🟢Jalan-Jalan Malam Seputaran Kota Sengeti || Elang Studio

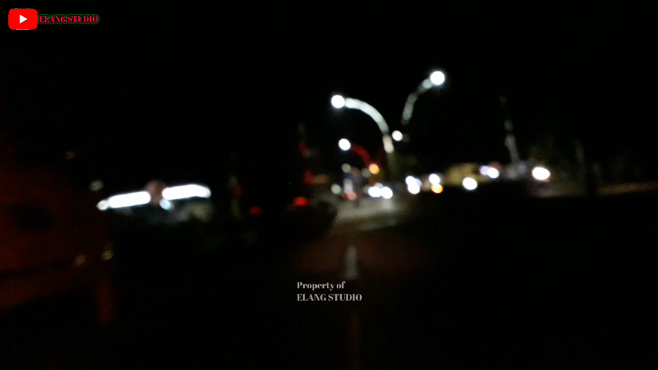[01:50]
Jalan-jalan malam di Sengeti, guys, bersama yang punya Elang Studio, guys.